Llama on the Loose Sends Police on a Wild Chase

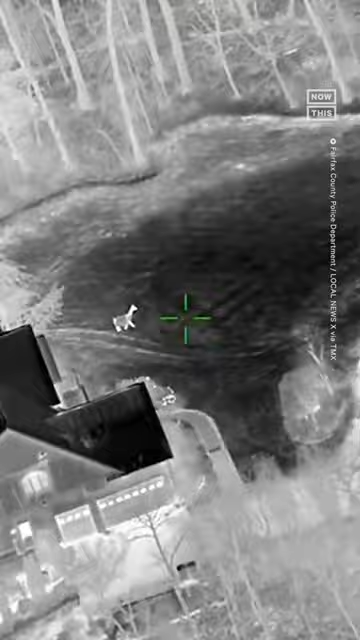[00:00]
Fairfax 1, we're overhead. We got the Llama. Standby for an address. Come here Mr. Llama.
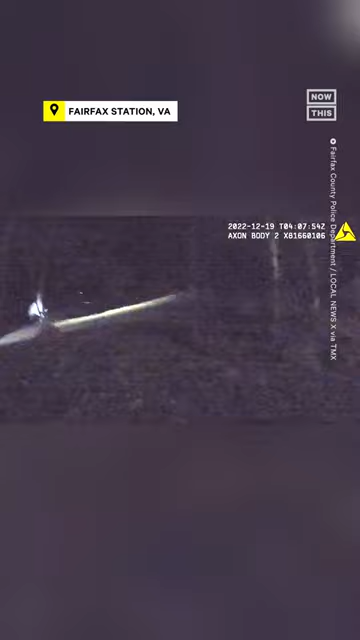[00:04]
Aw, so close!
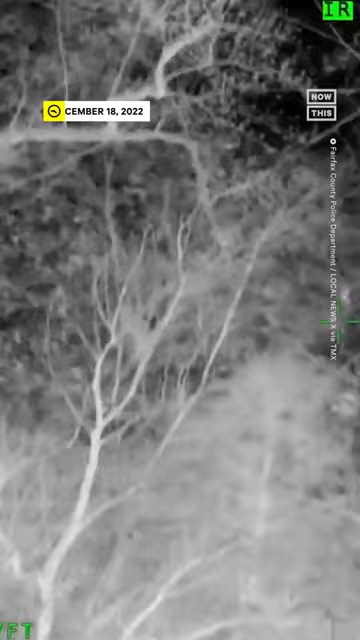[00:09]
Expired fire in December 17th. Oh, come on, come on, come on.
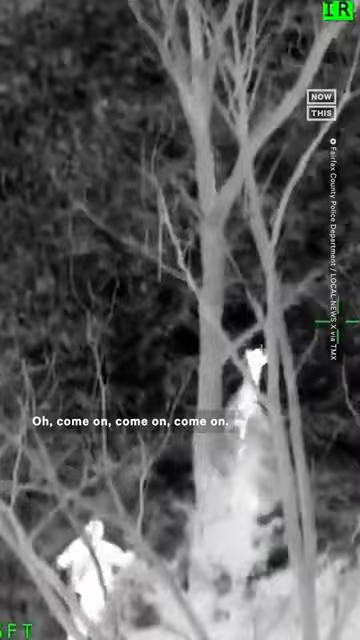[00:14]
Oh, so close. Oh, come on! Oh, there you go! He's there! Oh, wonder.
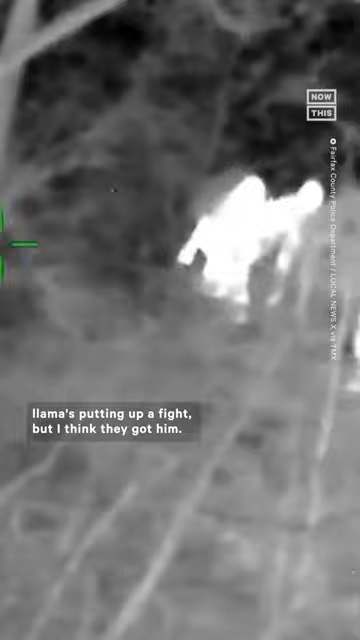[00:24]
Llama's putting up a fight, but I think they got him.